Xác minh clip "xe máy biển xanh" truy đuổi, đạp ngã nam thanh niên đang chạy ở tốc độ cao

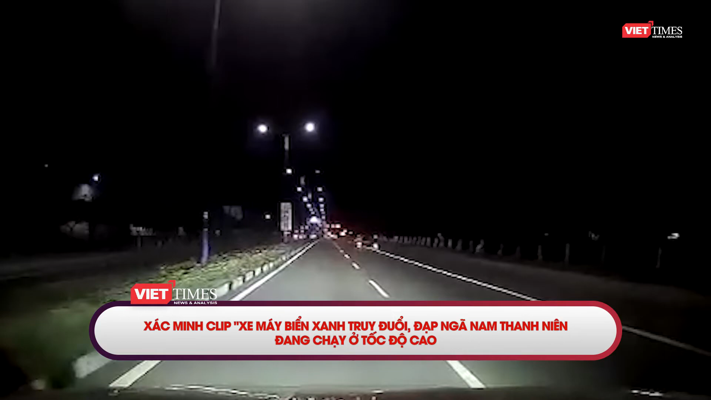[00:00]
Giác mình clip xe máy biển xanh truy đuổi, đạp ngã 5 thanh niên đang chạy ở tốc độ cao. Đoạn clip dài 23 giây do camera hành trình của một ô tô ghi lại. Theo đó, vào khoảng 21h30 tối mùng 7 tháng 2 trên đường Nguyễn Văn Linh thuộc phường Hòa Phú,
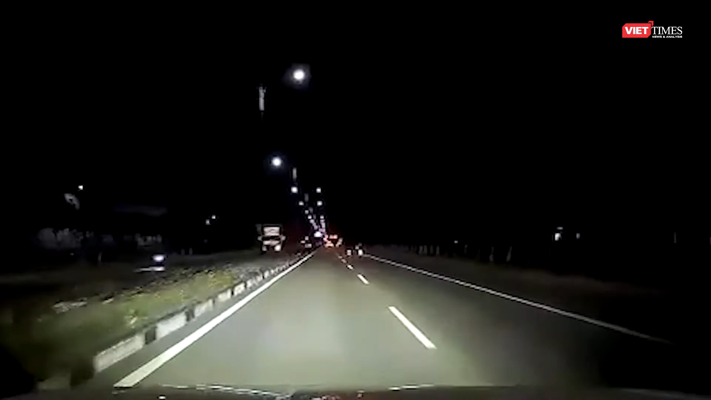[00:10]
thành phố Thủ Dầu 1, một thanh niên điều khiển xe máy chạy tốc độ cao trên đường thì bị xe biển xanh truy đuổi, áp sát. Khi hai xe gần nhau, một người trên xe biển xanh được cho là đã dùng chân đạp và xe máy còn lại khiến xe trượt dài trên đường, còn nam thanh niên điều khiển xe thì ngã bất tỉnh. Sau khi xảy ra sự việc, nhiều người đi đường dừng lại hỗ trợ đơn đạn nhân đi cấp cứu, đồng thời yêu cầu những người trên xe biển xanh ở lại hiện trường để giải quyết.